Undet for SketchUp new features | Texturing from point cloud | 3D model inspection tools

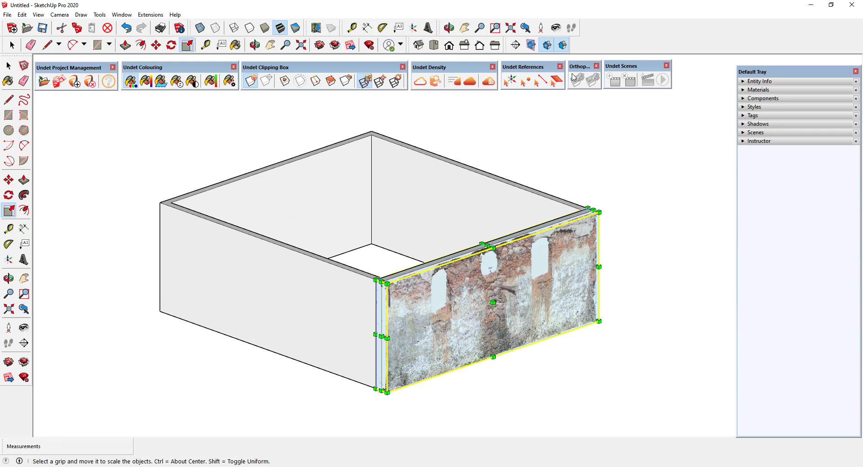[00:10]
For example we have scanned data of a cultural heritage building and modeled particularly simple wall model.
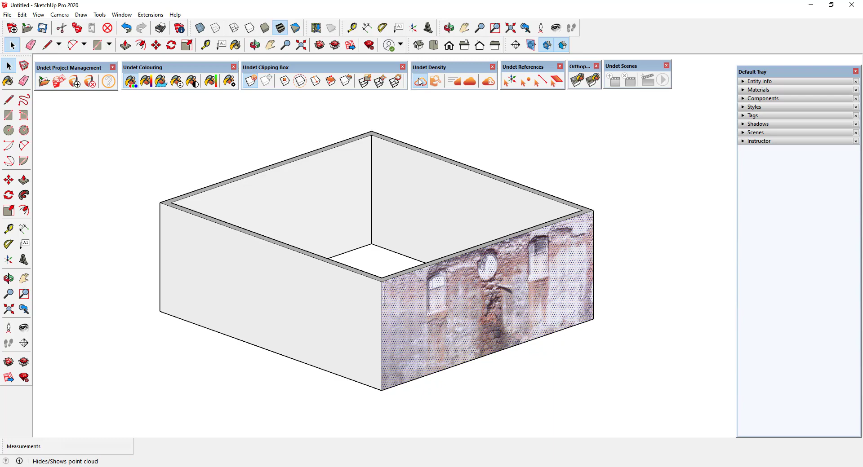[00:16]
We can to give the selected plane complex structure created from the point cloud coloring.
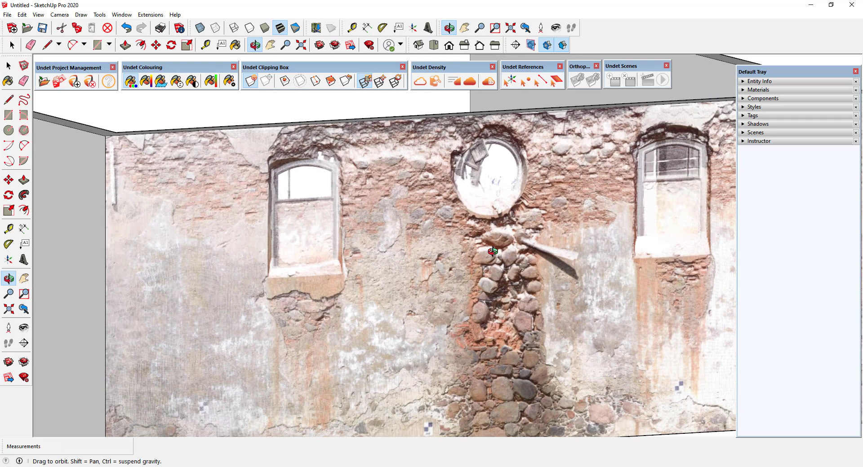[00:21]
You can very easily repeat the same for all the planes you need.
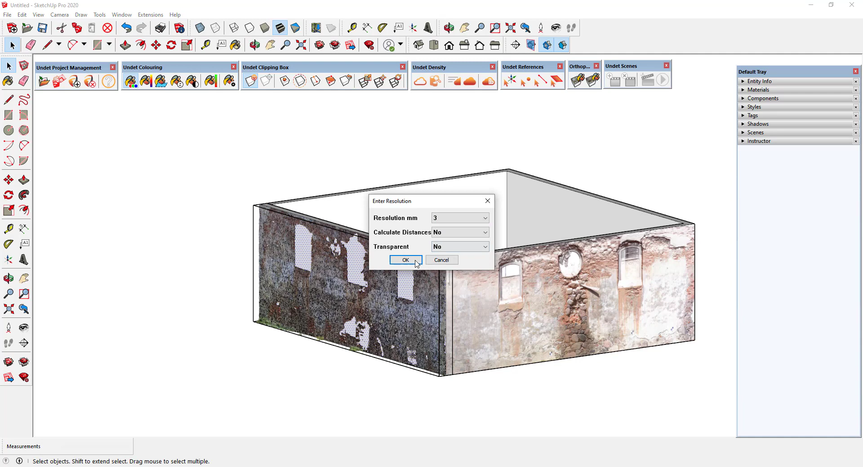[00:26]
Texturing process is simple, fast and does not require the setting of complex parameters.
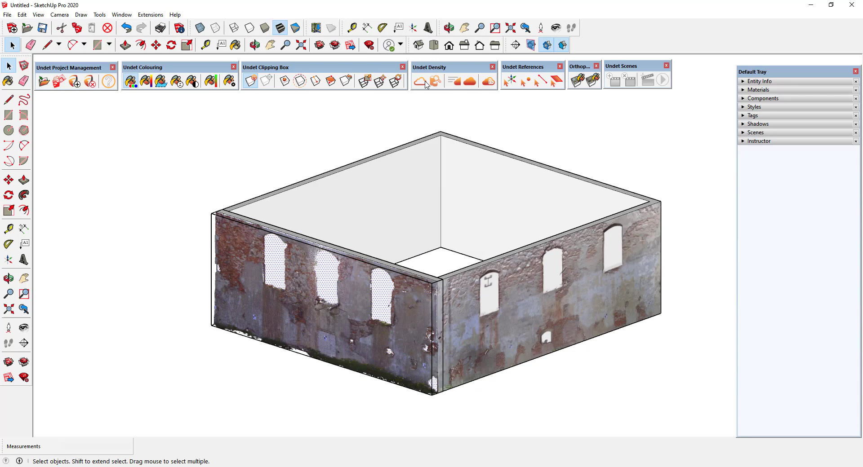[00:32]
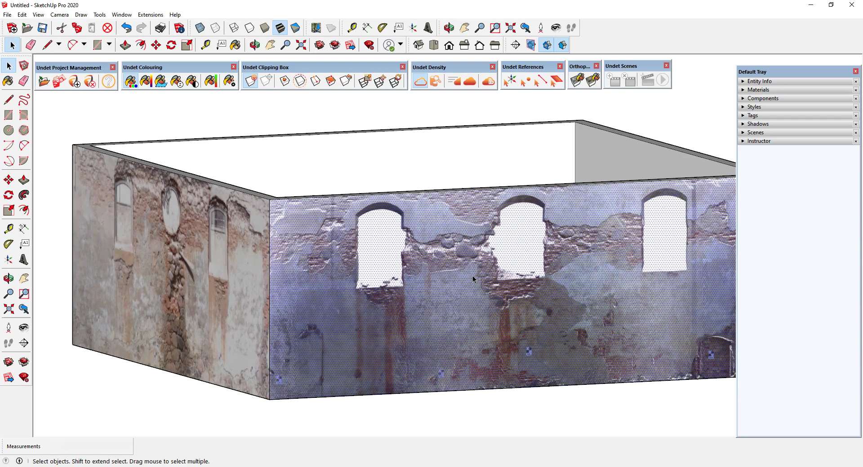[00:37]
You can save many time modeling of complex structure for visualization purpose in this way.
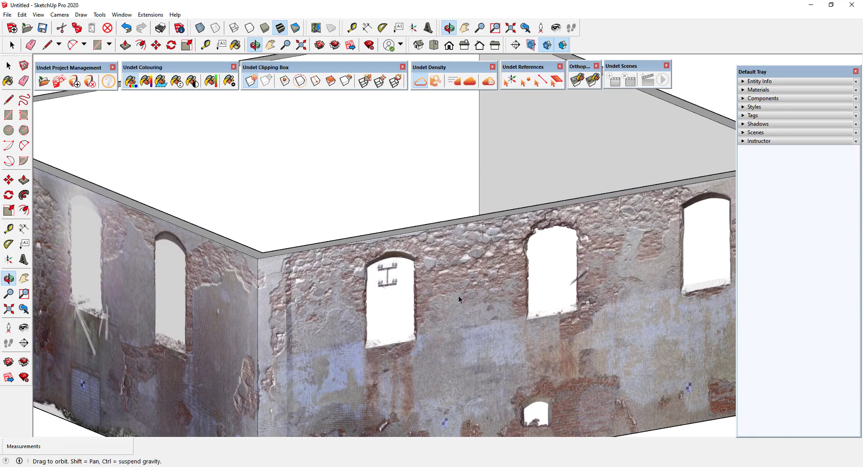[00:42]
Another new UNDEBT feature is 3D model inspection tools.
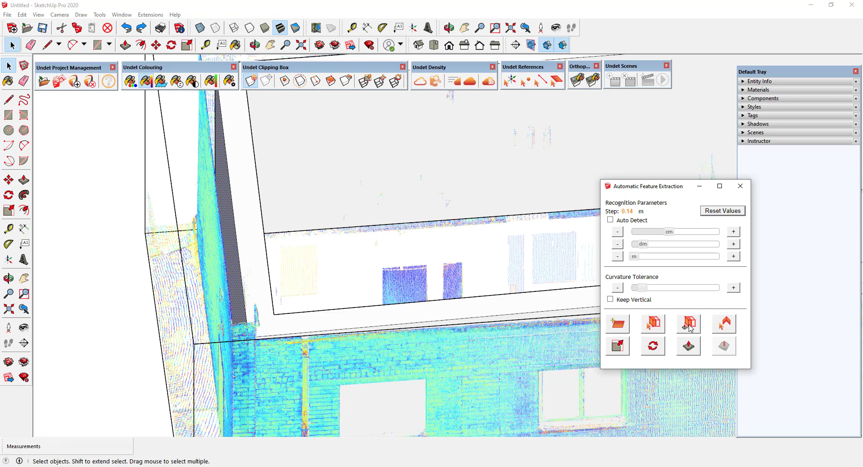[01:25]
which will allow you to extrude or fit selected planes to point cloud points. The extrude tool will push, pull your selected plane by snapping to point cloud points. And using a new fit to point cloud tool, the selected model plane will be fitted to automatically to detected point cloud plane to achieve the maximum accuracy.
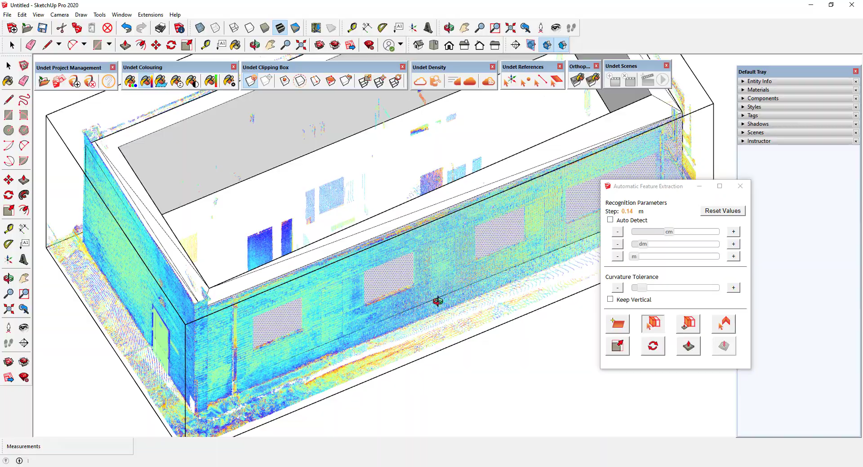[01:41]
After checking the model accuracy, we can see, that model perfectly matches the point cloud.
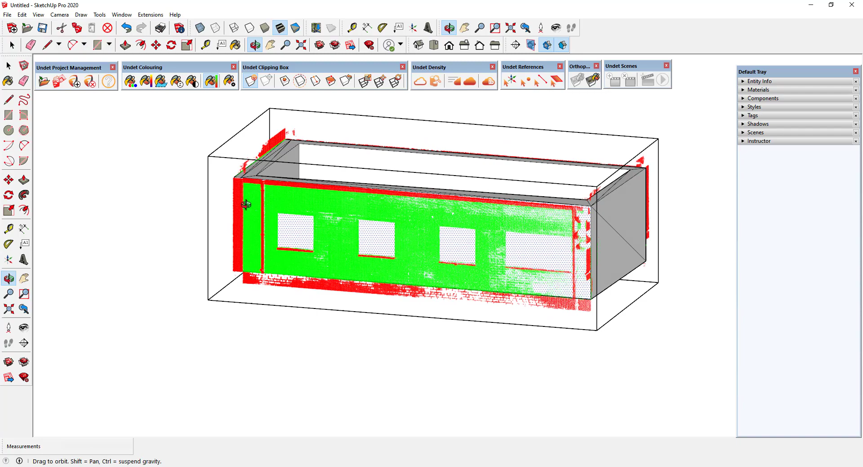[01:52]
New section plane cutting tool let you to cut a point cloud through the position of the selected section plane.
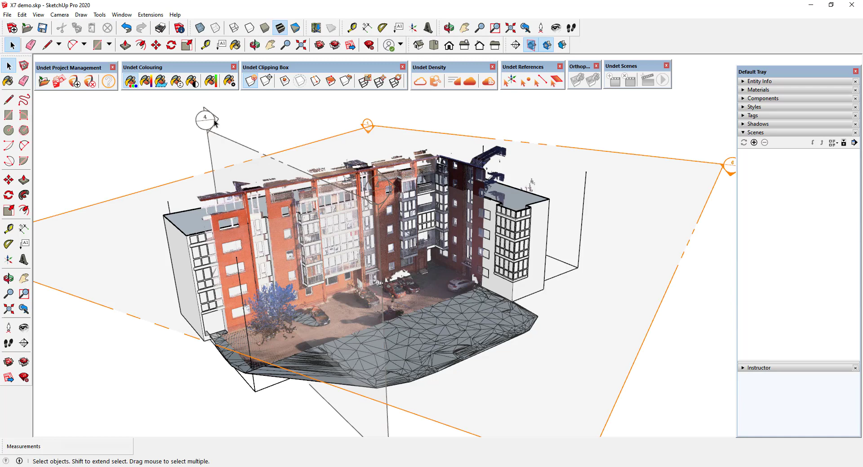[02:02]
You can use this tool in every section plane you have created. Undeat automatically clips the point cloud view after activating the section plane.
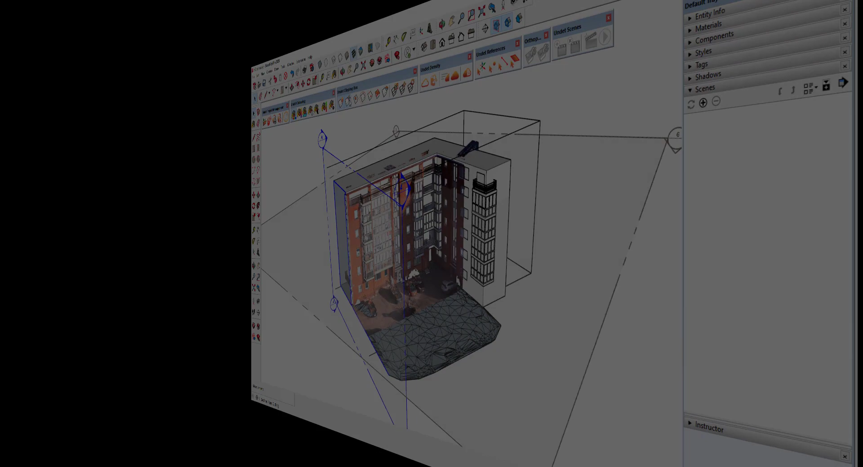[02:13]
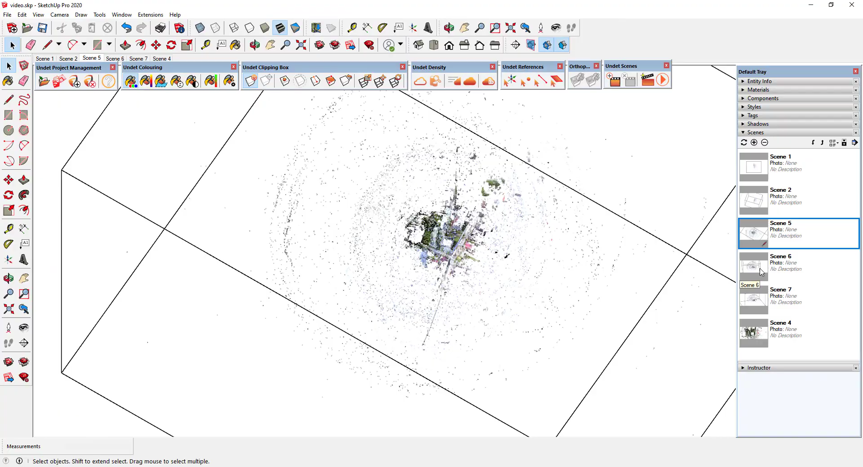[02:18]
After importing point cloud data sometimes the model view can be really noisy with lots of faraway points.
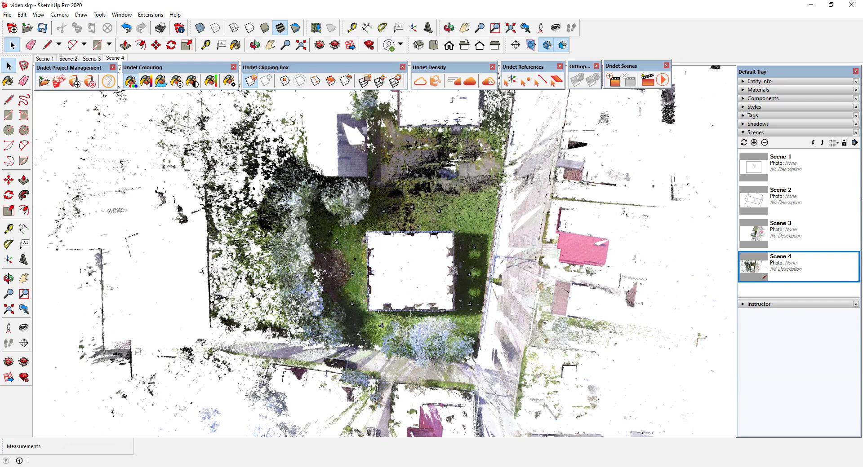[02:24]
Using Undeat Clipping Box you can easily and fast clip any required model part.
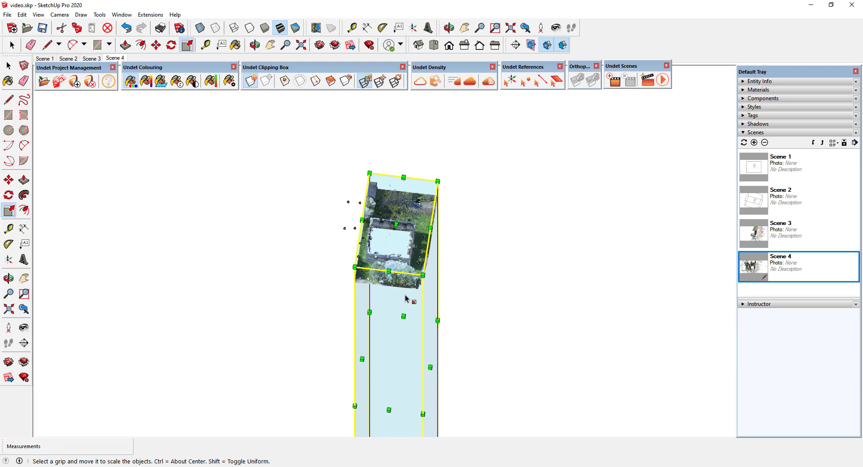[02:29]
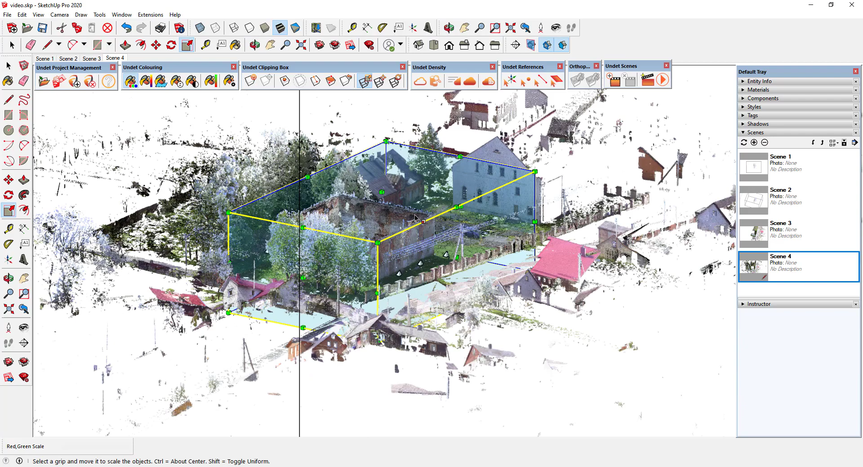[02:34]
However, the remaining part of the cloud is still active and may complicate the work process or cause inconvenience. Using a new export feature, you can easily export an active clipping box as a new undet project by eliminating unnecessary points.
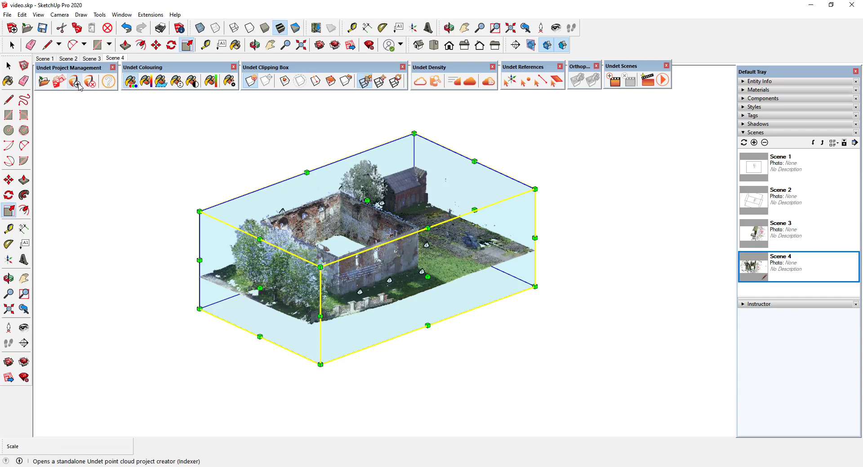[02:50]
Now you will be able to continue your work using lighter and noise-free data.